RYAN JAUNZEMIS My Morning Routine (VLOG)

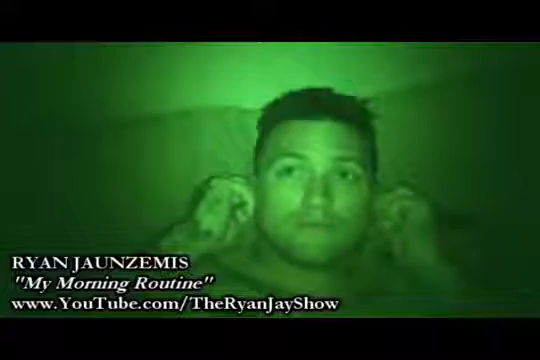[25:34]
When I sleep, I like to sleep in a pitch black room.